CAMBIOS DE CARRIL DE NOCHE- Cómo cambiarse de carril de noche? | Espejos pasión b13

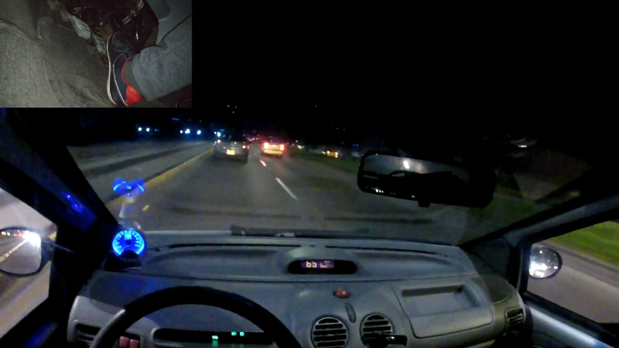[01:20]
poner el direccional La segunda, si vamos a girar, a cambiarnos al carrer de la derecha Vamos a mirar los espejos del centro y de la derecha Y si vamos a cambiarnos a la izquierda, vamos a mirar los espejos del centro y de la izquierda Tercero, vamos a acelerar siempre que nos metamos Y la cuarta clave va a ser verle las dos luces al carro, camión o bus Que venga en el carril próximo al que nos vamos a cambiar Clasecita nocturna, regálenme un like si quieren seguir viendo clasecitas nocturnas
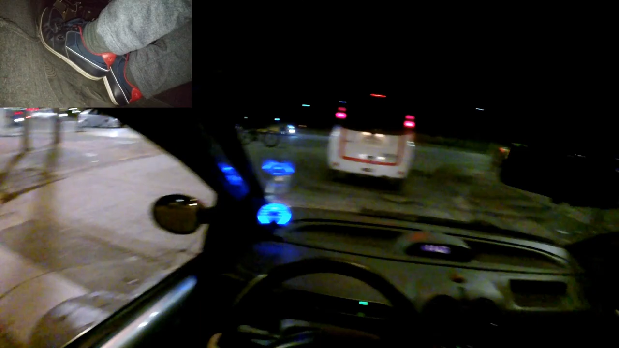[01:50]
Uy, hay buen tráfico, a pesar de ser de noche Bueno,
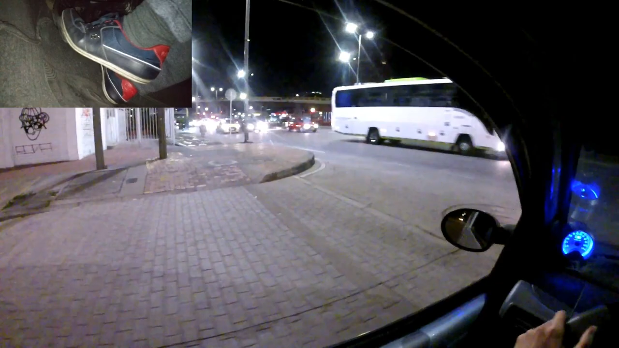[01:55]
aquí, que no venga un carro en los últimos 70 metros, o sea, aquí fue
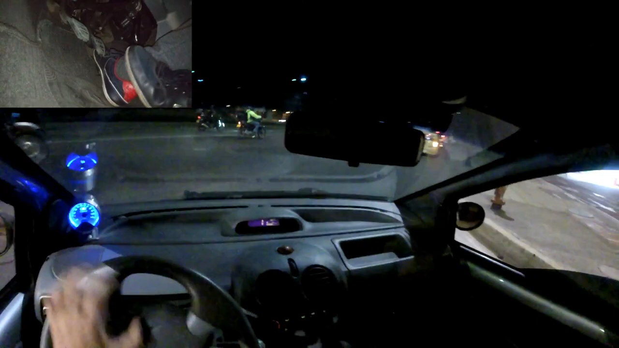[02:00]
En esta maniobra me voy a cambiar al carril izquierdo Pero como nos damos cuenta, al mirar el espejo de la izquierda Solo se le ve una luz al carro que viene No se le ve el cáncer de las dos luces Por lo tanto,
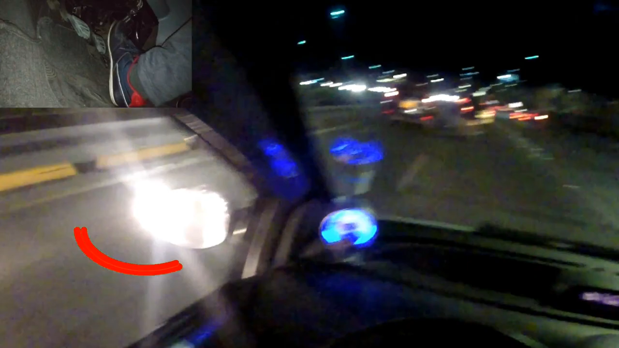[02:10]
vienen muy cerca, si nos damos cuenta Luego de eso,
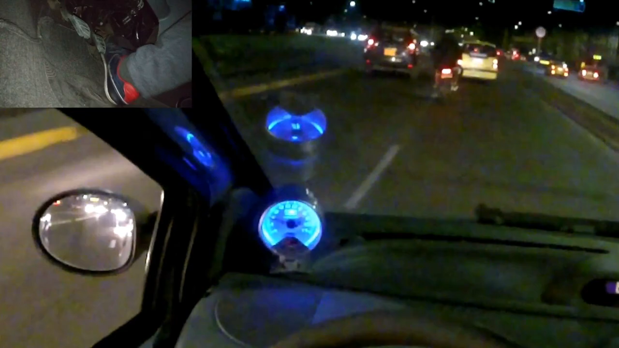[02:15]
nos alcanza un poco más Y ya se le empieza a ver ese costado al carro Con esto confirmamos que no nos podemos cambiar de carril Luego de que pase el primer auto,
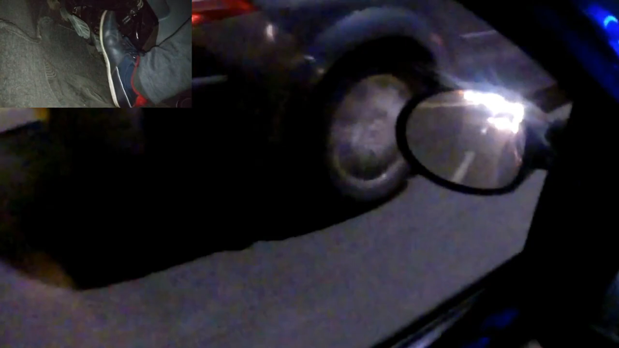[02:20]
volvemos a mirar el espejo izquierdo Y esta vez, sí se le ven las dos luces al carro atrás Y además se ven hacia el lado interno del espejo Lo cual
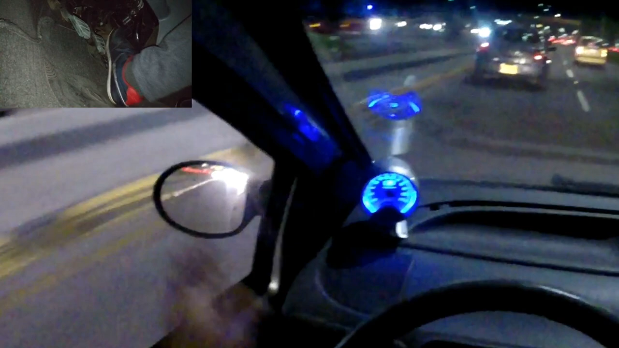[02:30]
da un muy buen síntoma de que el otro carro viene lejos Por lo tanto, aceleramos y nos metemos Ahora nuevamente me voy a pasar al carril de la derecha Vuelvo y observo y en el espejo del centro se le ven perfectamente Las dos luces al taxi que viene justo detrás mío Para confirmar la acción, miro el espejo totalmente de la derecha Y también nos damos cuenta que se le ven las dos luces al carro Que viene detrás nuestro al taxi Por lo tanto,
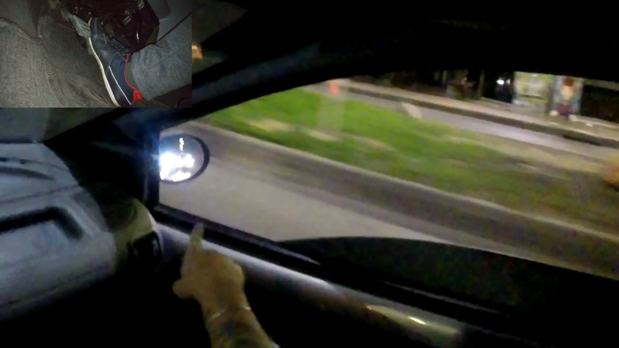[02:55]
aceleramos y nos metemos Ahora vamos a hacer un slalom de cambios de carril Vamos a intercambiar de carriles pasando a todos los autos Con esto nos vamos a ayudar bastante del acelerador Y de los espejos del centro y los lados En el primer cambio de carril le logramos ver las dos luces al taxi que viene Tanto en el espejo central como en el lateral Derecho
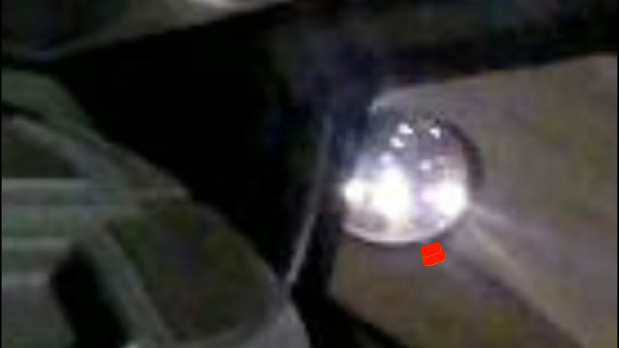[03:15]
Luego de eso,
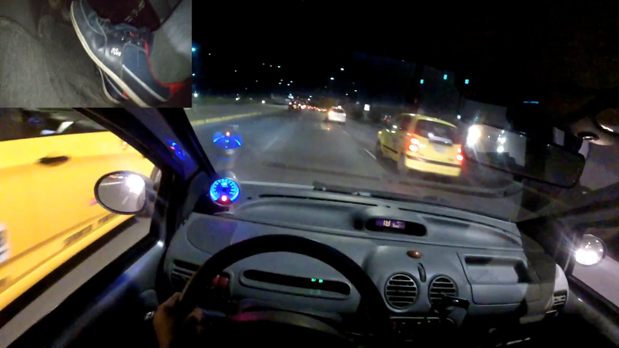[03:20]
volvemos y nos cambiamos a la izquierda Pero el taxi que acabamos de pasar tenía las luces muy altas Y la cámara no alcanzó a agarrar por el espejo a toma de las dos luces Sin embargo, con el ojo humano sí se alcanzaban a ver las dos luces por el espejo Hasta que yo no vi las dos luces por el espejo izquierdo No hice el cambio de carril Nos volvemos a regresar para pasar al Nissan March Lo mismo, esperar a que se vean las dos luces por el espejo central Y por el espejo lateral Para que ahí sí podamos efectuar el cambio Y bueno gente linda,